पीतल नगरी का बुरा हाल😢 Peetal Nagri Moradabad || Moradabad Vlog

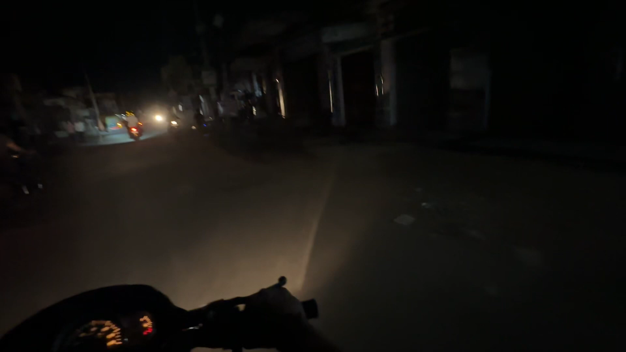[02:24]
से पता लग जाएगा कि यहां कि हालत कैसी और रखिए अभी लाइट चली गई है तो यह बाई यह बहुत हतना का रास्ता हो रखा है वाइक की लाइट से थोड़ा साथ कुछ देख सकते हुए देखो मिनिमेटर में बता रहा था यह